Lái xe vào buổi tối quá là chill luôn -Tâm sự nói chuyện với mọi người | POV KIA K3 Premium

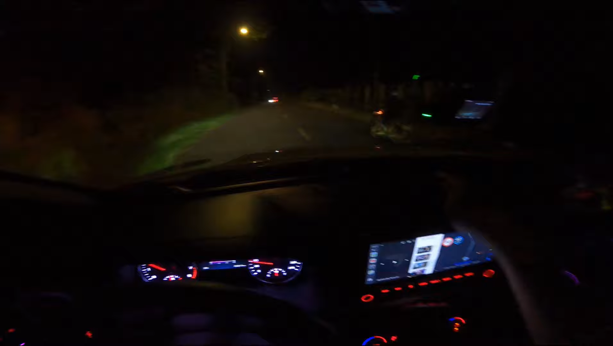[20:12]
Này này chạy này, thôi đạp qua luôn, này này ông say rượu, ông say rượu, thôi đạp qua luôn, ghê quá. Trẻ không chơi già đồ đốn thì trẻ do trẻ cho chơi rồi, già quen nếp rồi bị chơi thôi chứ anh em, hiểu không? Giống như là mình nói thẳng như như mình đi làm, thật sự là mình không có dám tự tin mình gì, nhưng mình dám tự tin là mình là một người khá là ổn, tại vì cũng không có ăn chơi gì nhiều. Mình nói thẳng với anh em chả có thiết là chơi thú vui gì ngoài việc quay video là lái xe là chiêu chiêu cũng đủ anh em tụ tập cà phê nhậu nhẹt thì có nhậu vui vẻ thôi,
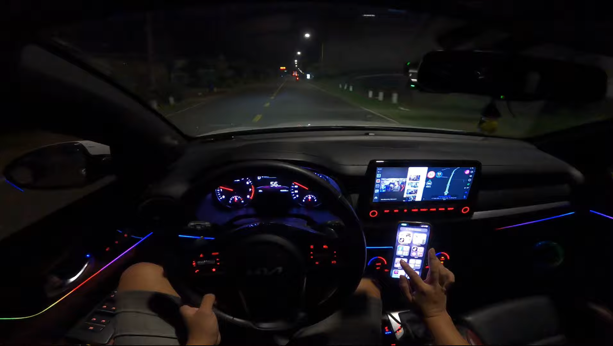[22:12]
Cái đèn led đâu rồi? Thôi không tăng đâu. Đang chạy xe, tập trung chạy xe đây. À, cái chỗ này mà mình chạy cái chạy là cái vật kẻ liền nè, đó mà chạy sang là anh em nói mình liền. Rồi có chiếc xe dần trước thì sao anh em, anh theo anh em bây giờ là cái vật kẻ liền này dám vượt không, dám không, giờ chấp nhận thôi, chẳng lẽ điên sáu nè, liền nè, nó đậu xe ở đây chẳng lẽ điên sáu nè đó.
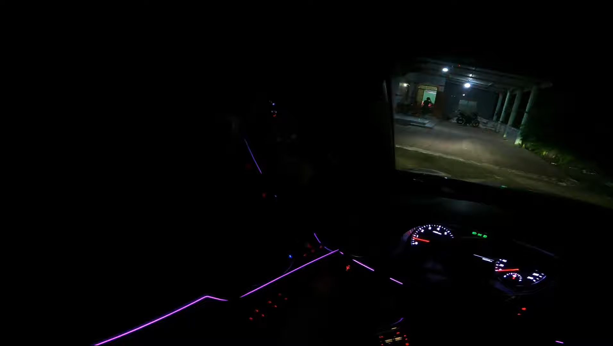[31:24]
Đó. Ok, chiếc Winner V1 của mình kìa. Ok anh em.